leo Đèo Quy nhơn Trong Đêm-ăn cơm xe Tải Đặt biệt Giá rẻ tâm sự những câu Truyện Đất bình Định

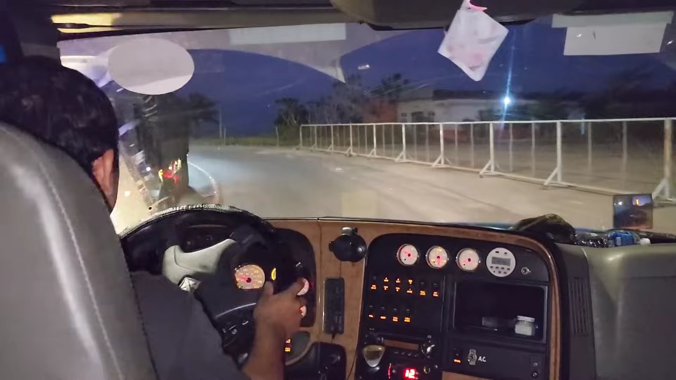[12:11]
Rồi thẳng về phía trước luôn. Ồ, đây mình đang đi qua đây là một cái dãy biển phía bên phải cả nhà thấy không.
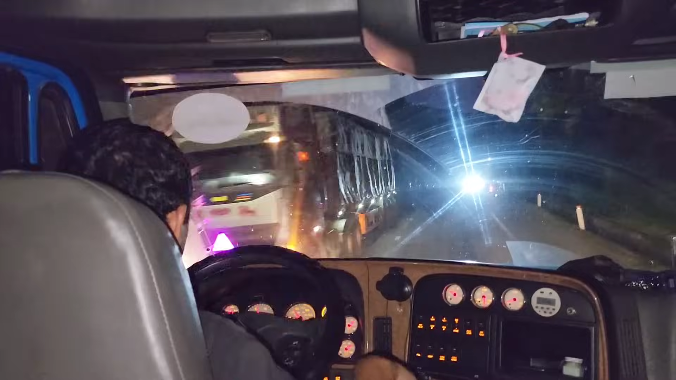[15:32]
Rất là nhiều luôn cả nhà. Đèo này đi có vẻ thấy không tức bằng đèo Cù Mông nha. Ờ đúng rồi, ở đây chắc đèo Cù Mông. Ừ, Cù Mông gắt lắm. Không, cái tức về tầm trăm. Đây là cầu Bãi Đàn 2. À, Tuấn nhớ không lầm là mình đi lên gần hết đèo là phía trái có một cái quán cơm gà chỉ.
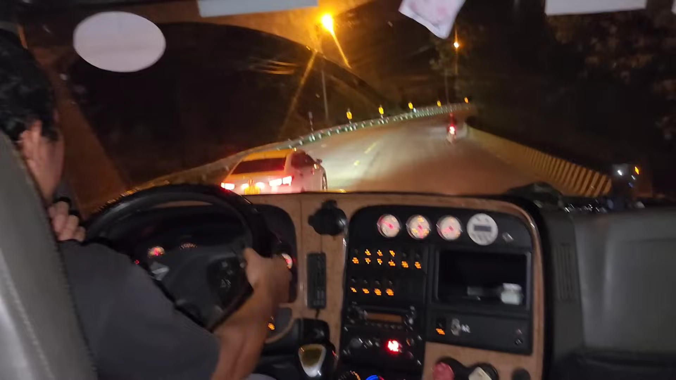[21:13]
Dốc này rất là kinh khủng của đèo Quy Nhơn này. Dốc gần tới dốc Quy Hòa. À. Thấy không, nó leo, cả nhà thấy leo gắt không? Cái này mà chở 30 mấy 40 tấn mà đổ. Nó gọi lùa ghê lắm.